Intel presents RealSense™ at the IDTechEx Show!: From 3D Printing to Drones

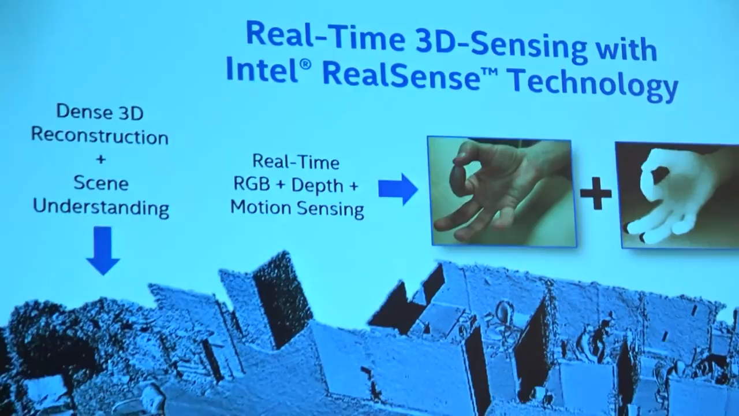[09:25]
a solid reconstruction of the 3D world.
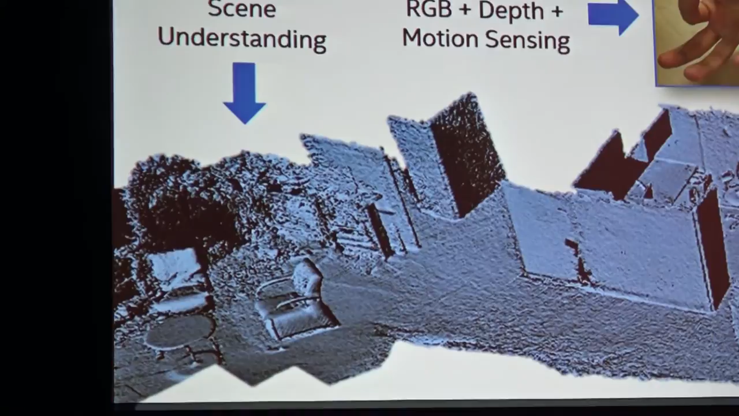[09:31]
That means I want to know the 3D structure real time, just like humans do. And obviously I skipped the color there.
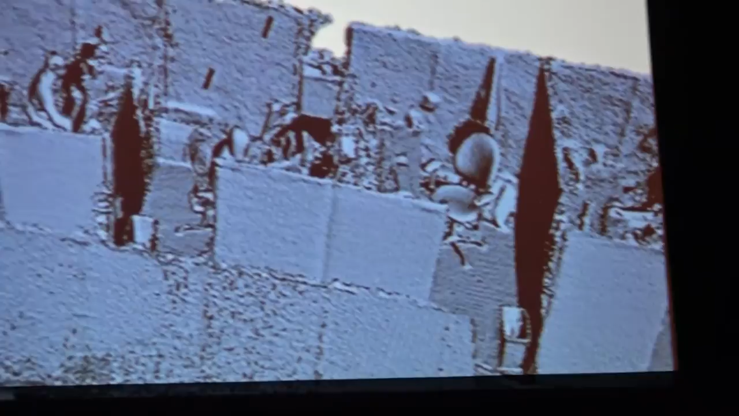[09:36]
We also have the color picture. So we can texture map the color of every point.
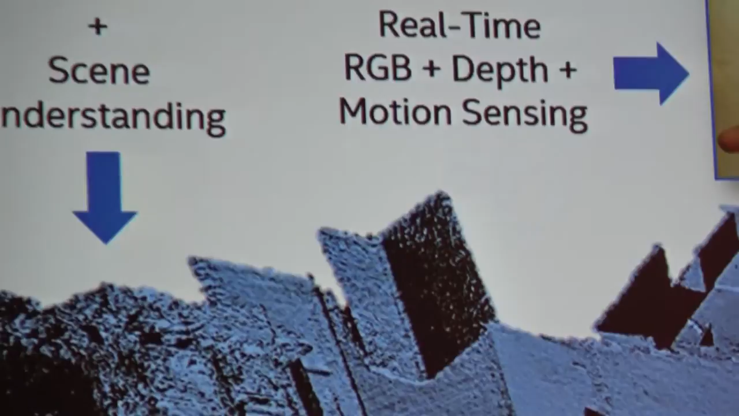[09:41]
So you see the world in 3D, in color, like humans do.
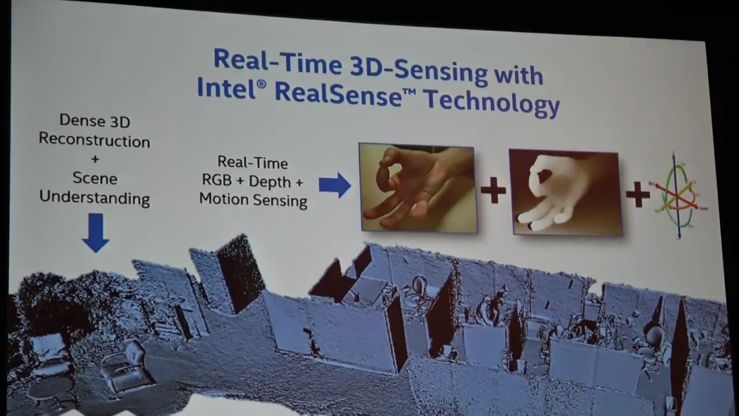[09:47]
So I just wanted to show you an image out of CAPTCHA with real real sense camera. So what are these real sense devices?
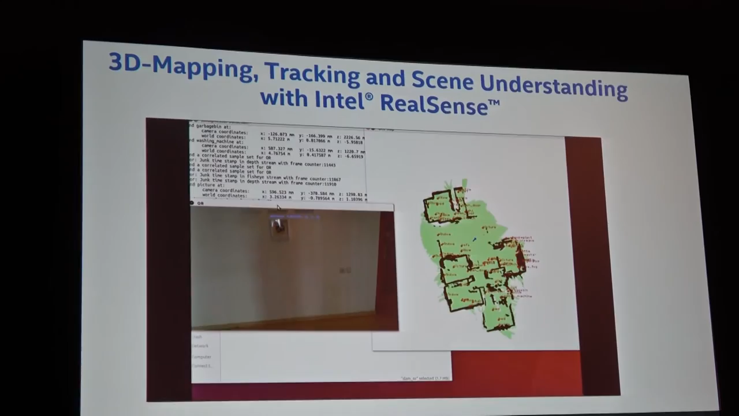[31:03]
you have automatically created a full 3D map reconstructed model with full understanding of where is what. Guess what?